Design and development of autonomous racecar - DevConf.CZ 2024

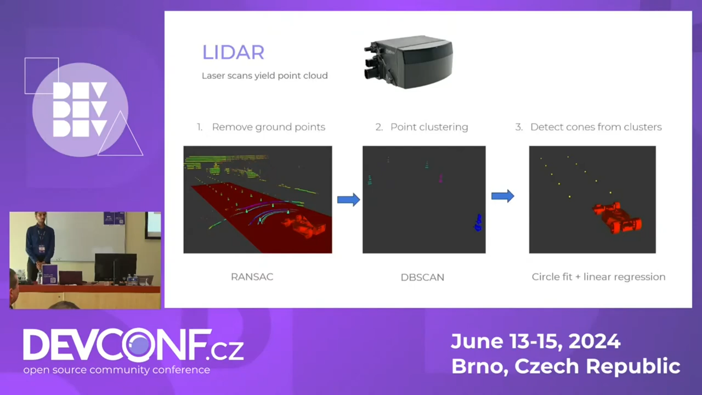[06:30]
all the potential cones gets clustered by using a dbScan algorithm, which is spatial clustering, a classic one. And then we need to detect if the clusters are cones or it's some other object, for example, a fire extinguisher or something. There we use a combination of two algorithms. I will talk about them right now. Cone detection.
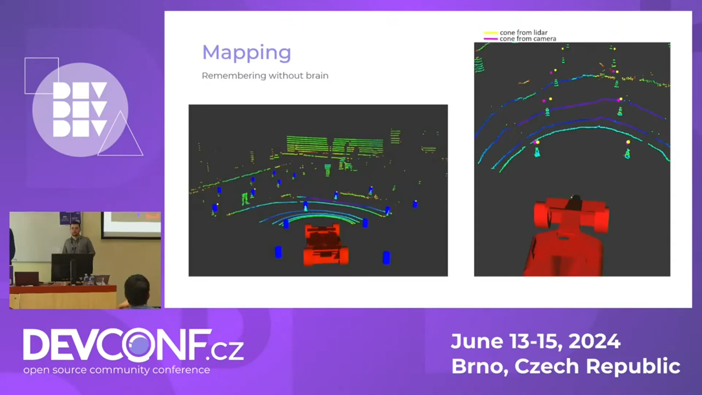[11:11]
And by merging this data together, we can associate these cones into the map. So basically, we know at this position, the cone is already placed there. This is important for the next steps Mario will explain for the path planning. For mapping, we are using a SLAM algorithm.